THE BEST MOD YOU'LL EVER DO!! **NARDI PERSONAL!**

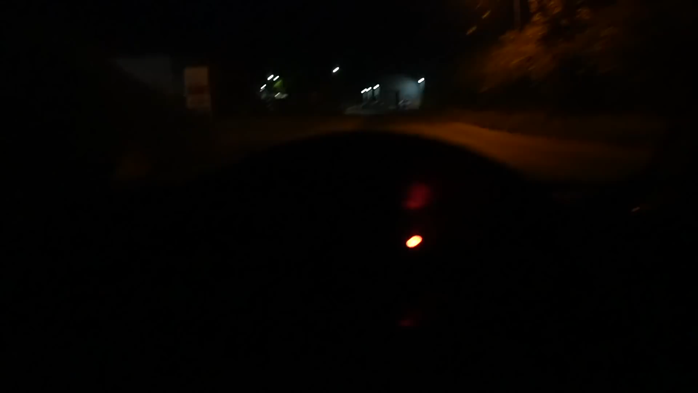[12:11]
you just turn them on as you can see the beam pattern is like perfect it lights up the whole road all the way over there like the whole shebang okay pretty sick absolutely perfect let me show you what they look like on the outside so